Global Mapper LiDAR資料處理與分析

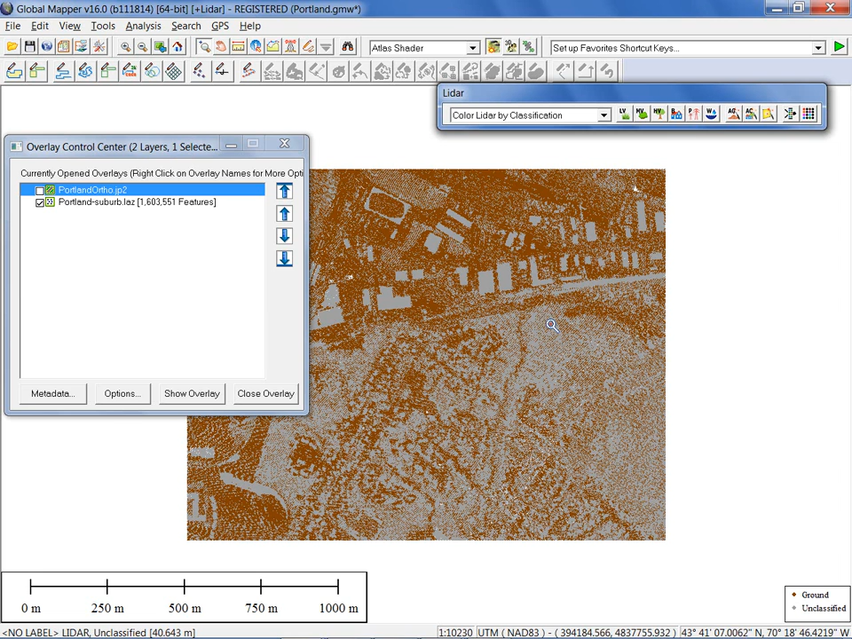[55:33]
So what we did, again, same as we've done in our previous example, basically identify where there are likely to be ground points. You'll notice very distinct rectangular features here.
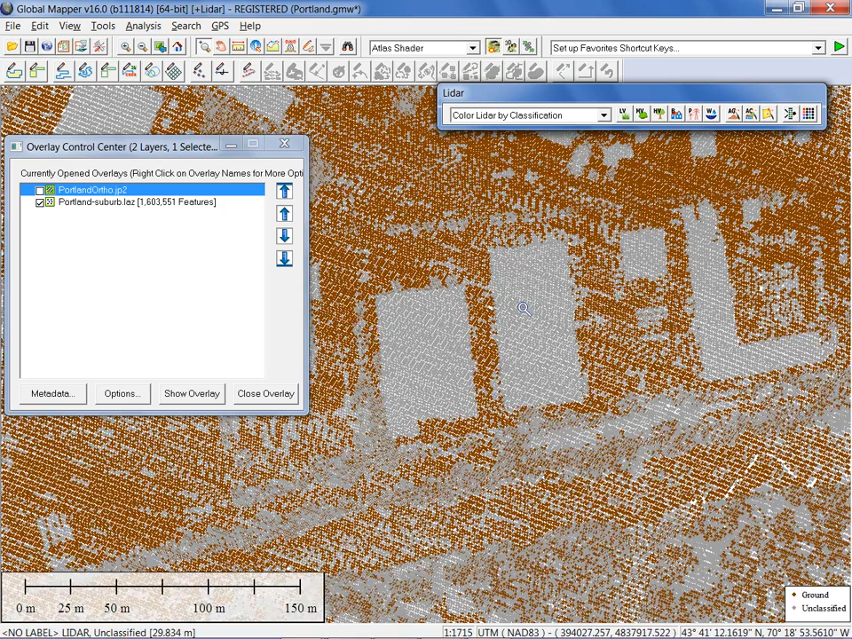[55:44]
It doesn't take a rocket scientist to identify these are likely going to be buildings. These are large warehouse style buildings. Next tool we're going to show you here is an auto-classified non-ground points. It's like a tongue twister. Auto-classified non-ground points.
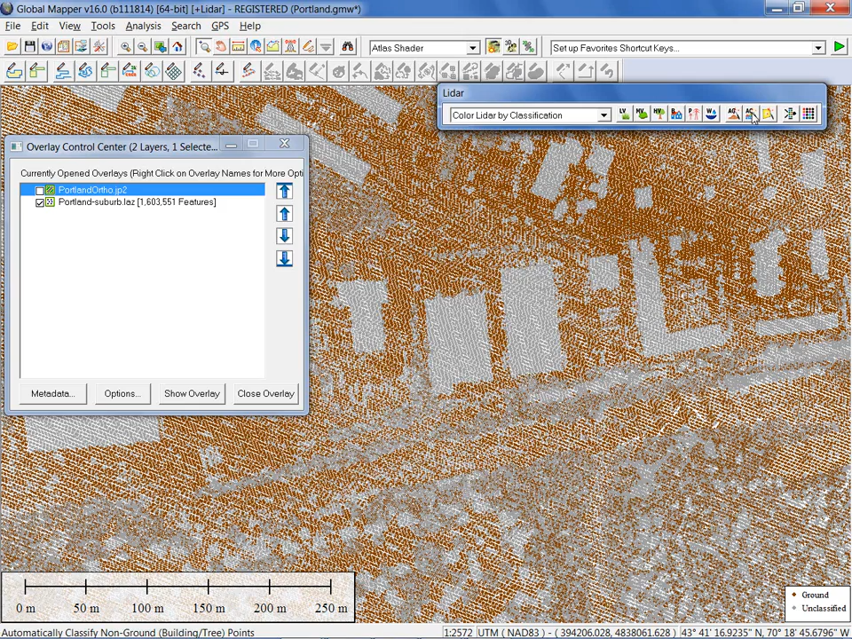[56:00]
Essentially, it's going to do what we did with our ground points except look for patterns that define what's likely to be a building. Now, these are typically going to be elevated, and we can define the elevation. In other words, how high above a known ground surface do these need to be to be considered non-ground, if you like. Again, how close do we want to analyze based on points to basings or meters? In other words, what level of resolution do we want as far as this analysis is concerned? The offset distance on a given plane.
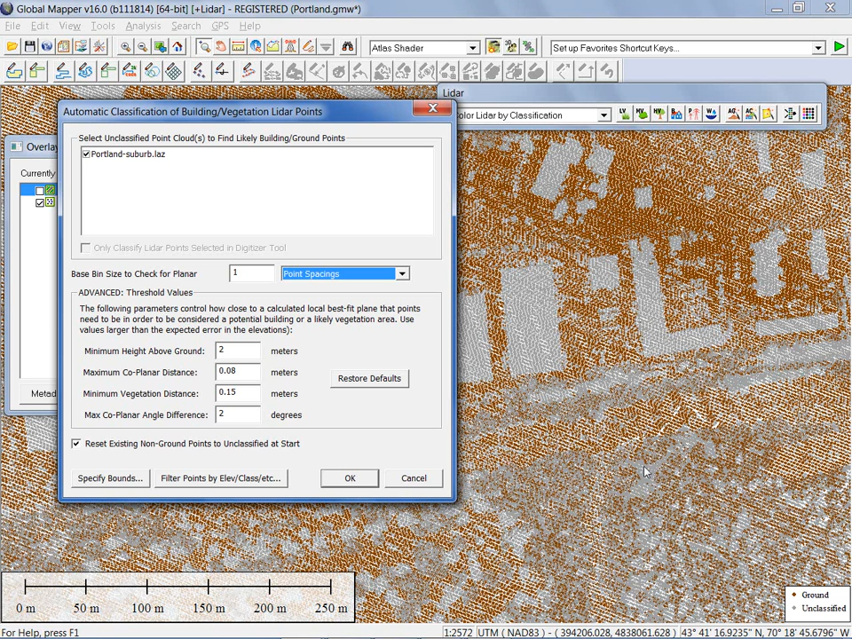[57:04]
Hopefully, this will work. And also analyze vegetation. Now, vegetation would typically be elevated points that don't follow a single plane but are offset. Obviously, leaves do not exist on a single plane, given tree has leaves, obviously, all over the tree. So that is going to be analyzed as well. And those patterns are going to be used to determine what's likely to be a vegetation point. Well, go ahead and click that.
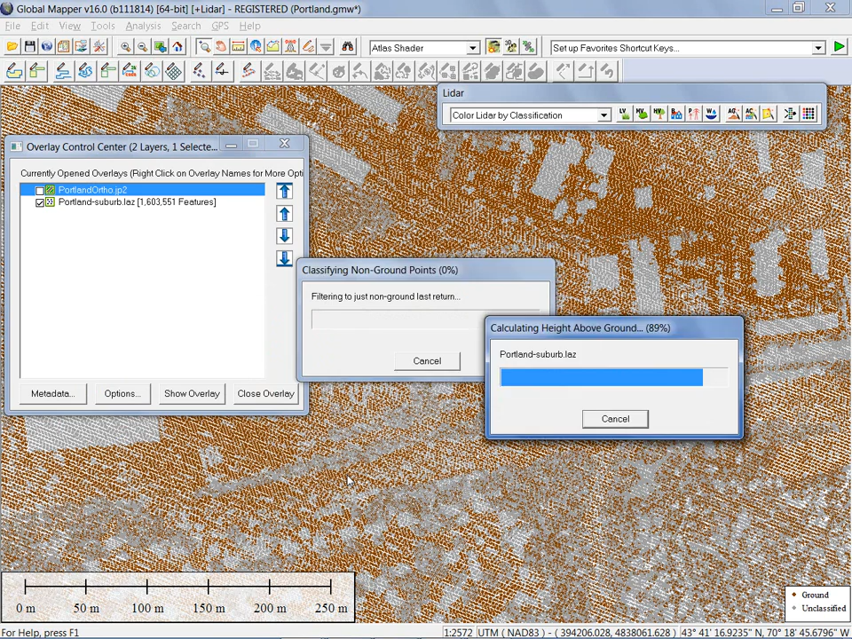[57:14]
Again, it's going to go through various status bars here and hopefully give us the results that we need.
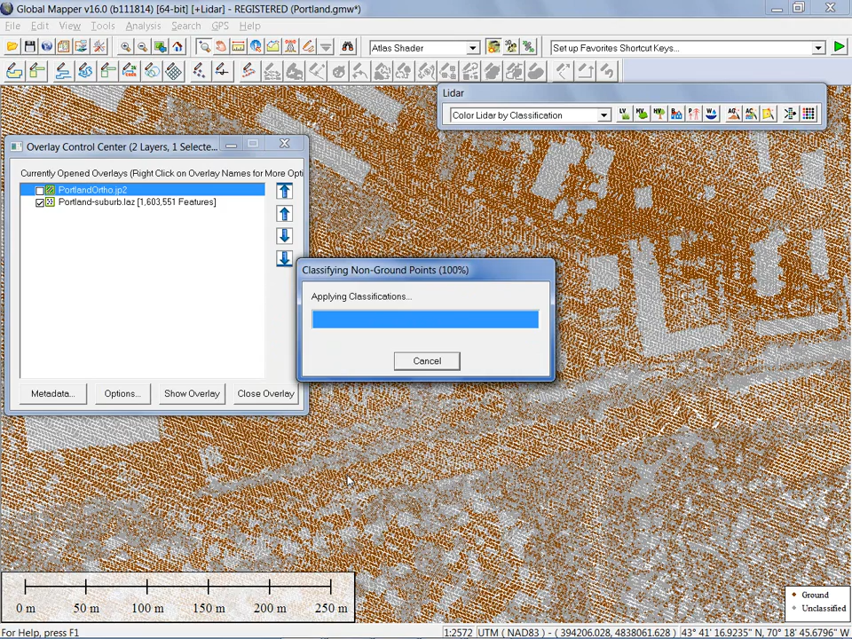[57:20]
I've got another question coming in. Can we take these points now that they've been classified and create 3D vector features from them? Somebody's been listening to my bullets. Yeah, we are actually going to do that. As you can see with the results of this process, we have reassigned certain points to be more appropriately classified. And there was no manual input there. This was an automated process. You'll see vegetation, these green points, high vegetation. The threshold value, if you recall, was 2 meters.
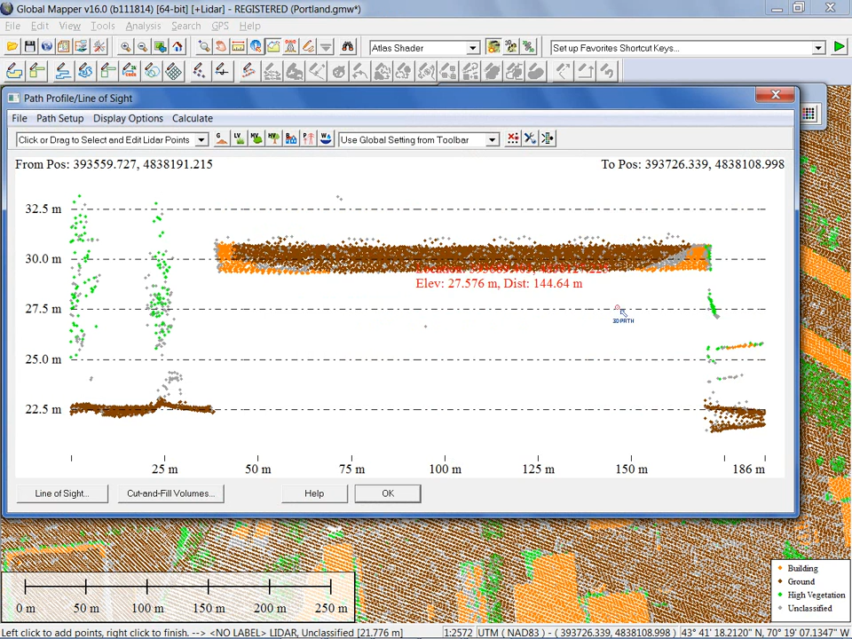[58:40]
I'm not going to encompass the whole building here. We'll just do a small section and simply select all of these points in this window and redefine them collectively. Again, this is not going to be a complete. I didn't extend the path enough, but you can see very easy for me to do that if I define the width a little more precisely and reclassify those in a manual way. So the initial reclassification, obviously, it does a very good job of identifying one of the likely buildings, but you can also use some of the manual tools to clean up the process if you like. So what we've done, manually editing points, reassigning points based on a selection process or perhaps based on a query,
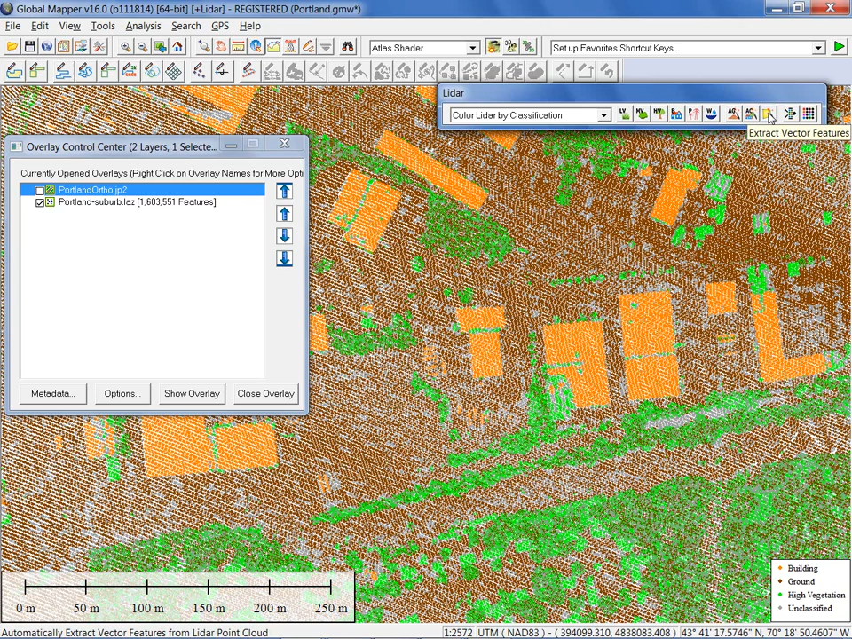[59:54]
Let's look first while we have this layer on our screen at the buildings. The final button we have not addressed in the LiDAR module toolbar is the ability to extract vector features. And if I go ahead and click that button, there are two sections here, one which allows us to outline buildings and one which allows us to extract tree points. Now tree points will be defined as a clustering of LiDAR points that follow a specific pattern in terms of their arrangement that Global Mapper will identify as an individual tree. And you'll see there's a lot of information that can be garnered from that tree. We can also, if necessary, approximate the coverage area for each tree.
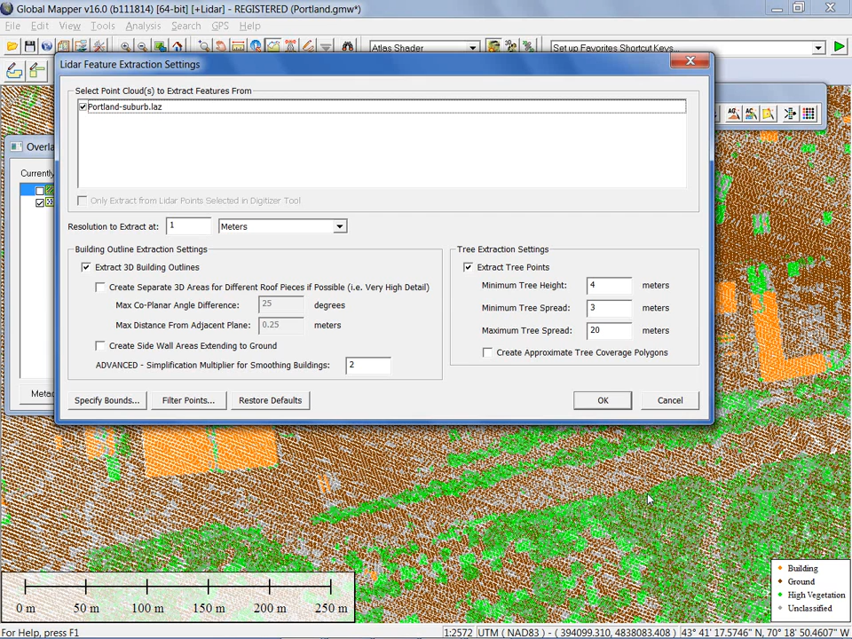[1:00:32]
In other words, draw a little polygon. That is an option. It does create kind of a messy map, to be honest, because you're going to get every tree outline. And obviously if there's overlap, those polygons will be overlapped as well. So I'm not going to do that right now in this case, but it's another option that's available. So again, two different procedures happening concurrently here.
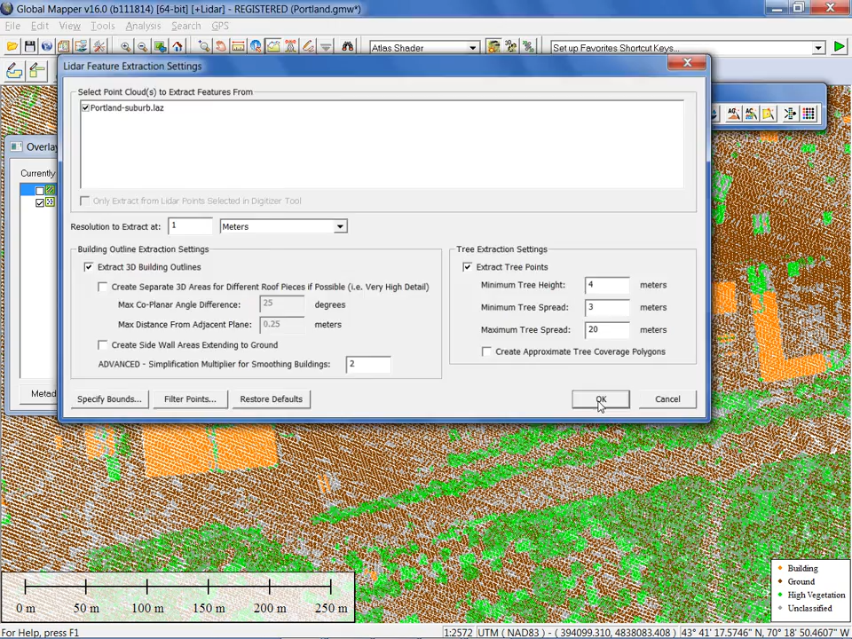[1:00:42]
And as a result of this, we're actually going to generate two new layers in our overlay control center. And we'll go ahead and turn off the point cloud when this finishes so we can see a little more clearly what we generated here.
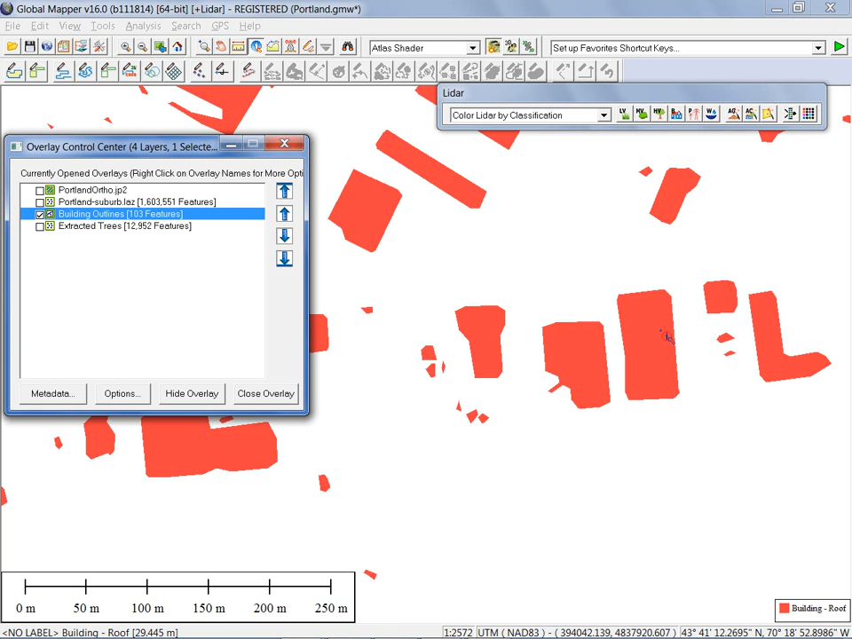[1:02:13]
Now this is a three-dimensional layer. Again, this is a work in progress. We're working at fine-tuning this so that we enforce rectangular buildings perhaps.